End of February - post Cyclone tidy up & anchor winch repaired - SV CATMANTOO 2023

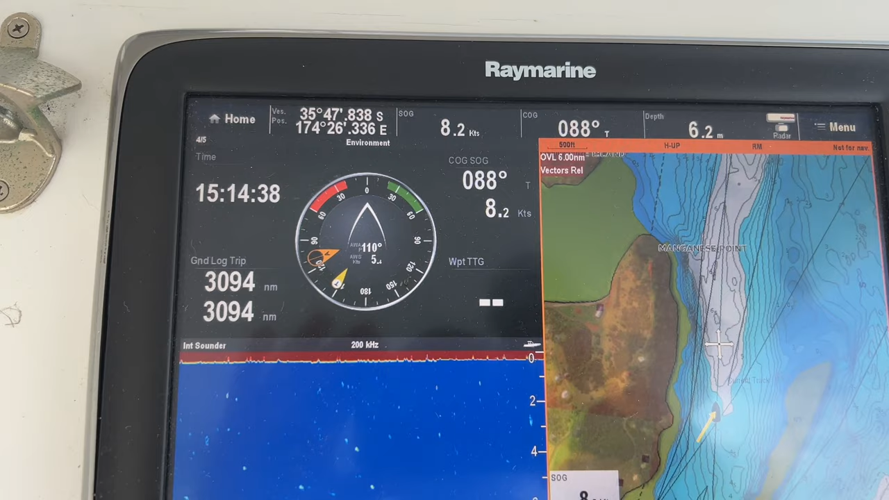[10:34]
NMA2000 to Ethernet gateway to do it, but this is only the second time it's appeared and I've had other things to worry about fixing. Right, here's Parua Bay, that's Motukiore Island.